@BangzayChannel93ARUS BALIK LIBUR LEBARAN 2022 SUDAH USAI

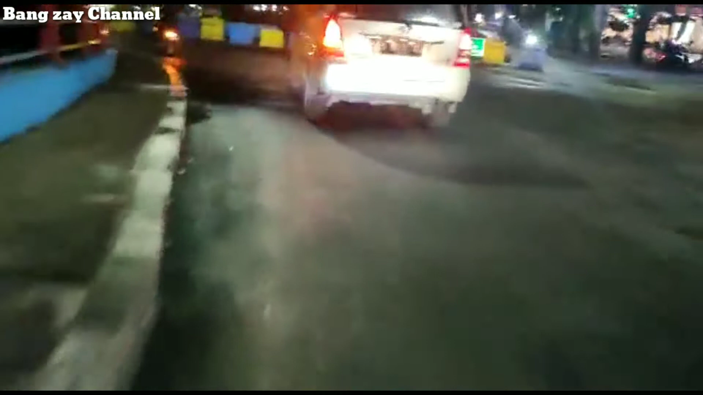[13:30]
Alhamdulillah udah sampai sini aja. Ini kayaknya di arah jalurnya di belok ini, guys. Jalurnya timur kiri, guys.